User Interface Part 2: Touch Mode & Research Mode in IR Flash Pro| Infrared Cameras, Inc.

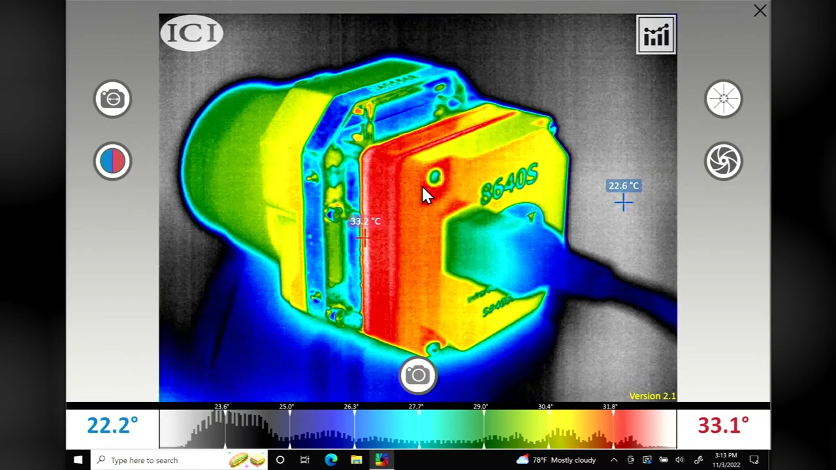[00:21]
or for touchscreen devices, touch and hold until the box appears, then release.
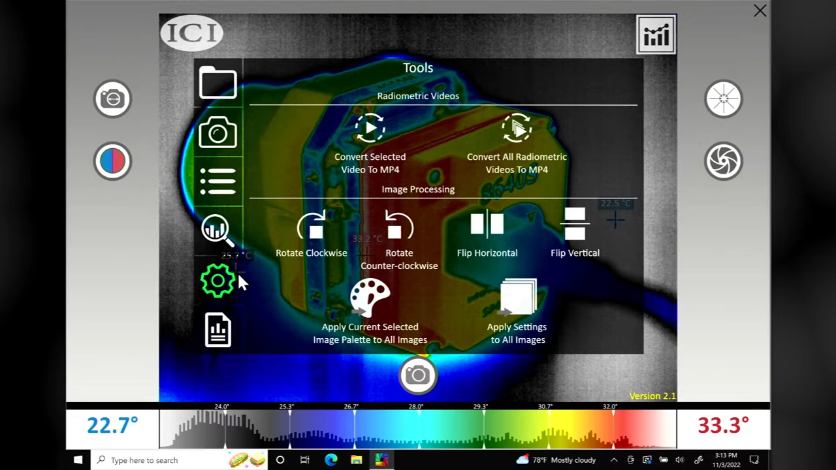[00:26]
Users may generate reports or perform analysis by accessing the settings menu.
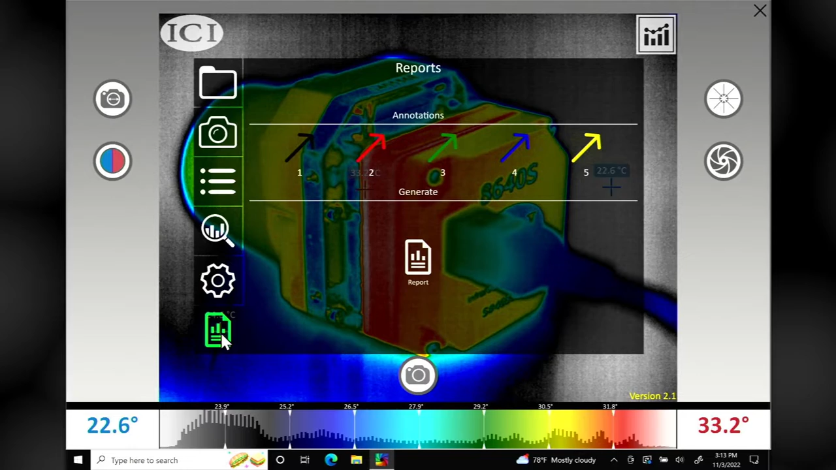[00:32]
However, ICEYE recommends using the research mode for these features. Switch to research mode by clicking the icon in the upper right corner of the image display window. The main menu of research mode gives users access to a range of settings and tools for capturing and recording media, selecting measurement units, choosing color palettes, performing analysis, converting media, performing image processing, generating reports, and more. Return to touch mode by clicking the icon in the upper right corner of the image display window,